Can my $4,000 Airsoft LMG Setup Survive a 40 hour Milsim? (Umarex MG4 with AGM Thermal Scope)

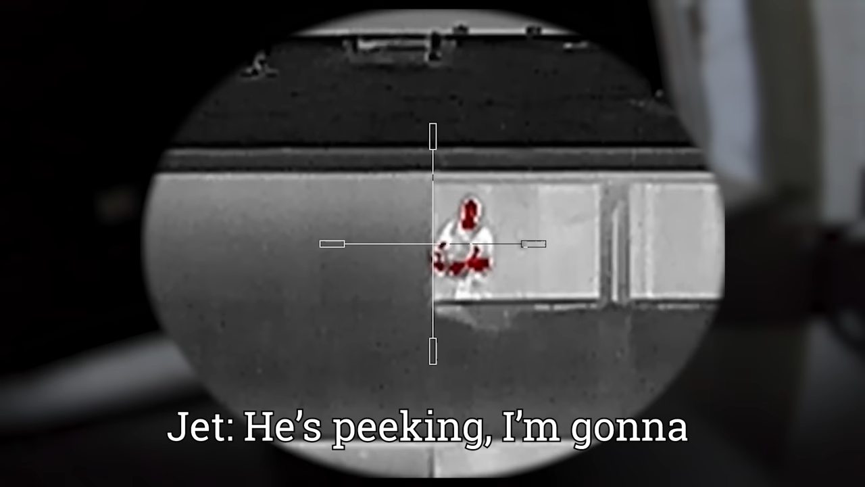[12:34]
I'm gonna white light and he's gonna disappear.
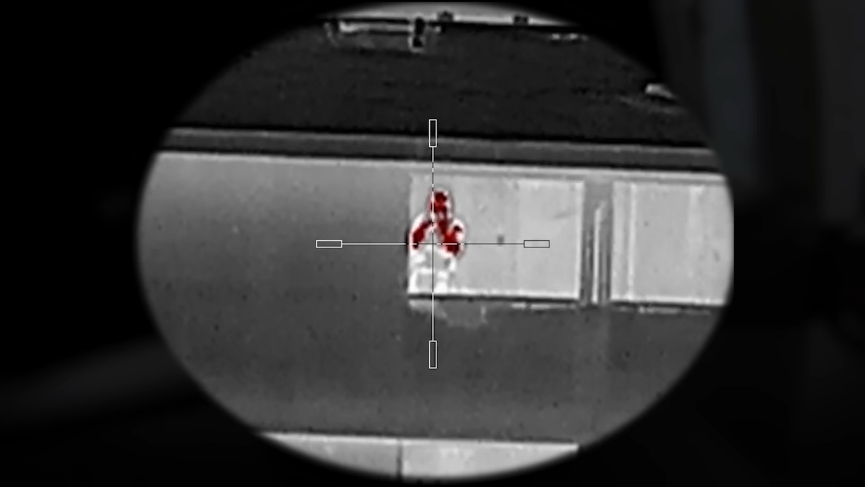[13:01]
I have my AGM Thermal set to red hot.
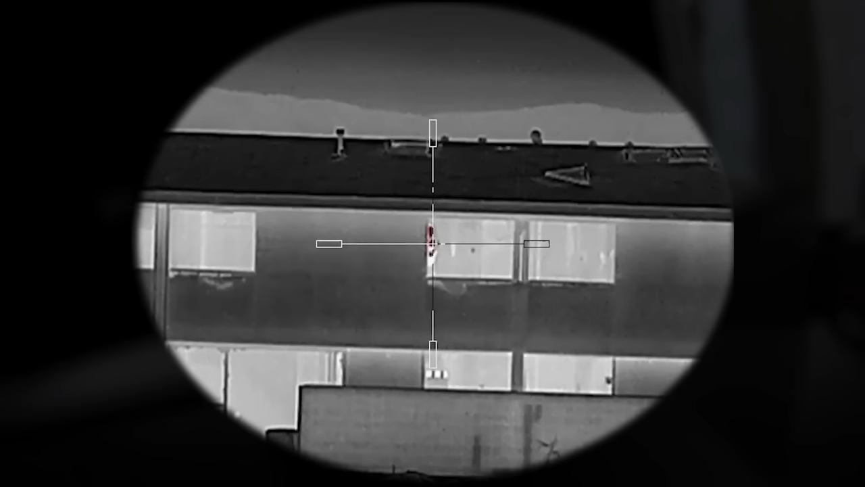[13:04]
The body heat from players will show red in my scope, revealing their position even through the slightest of angles.
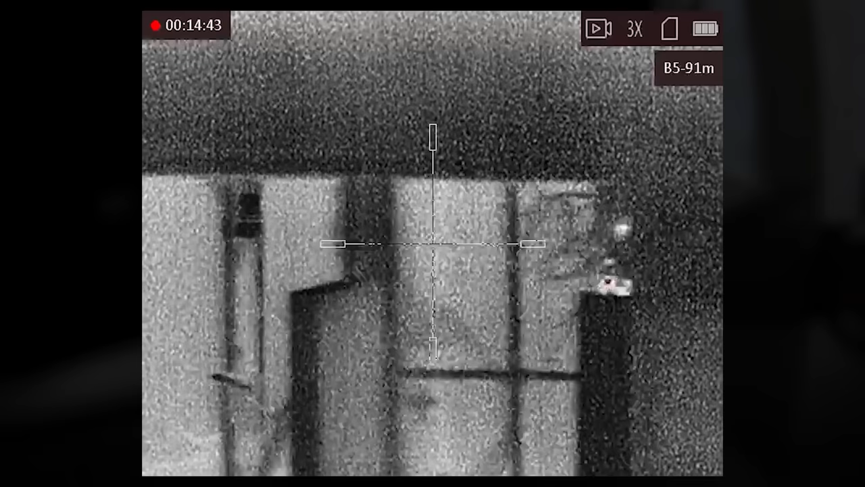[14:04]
Alright, I see two guys on the floor.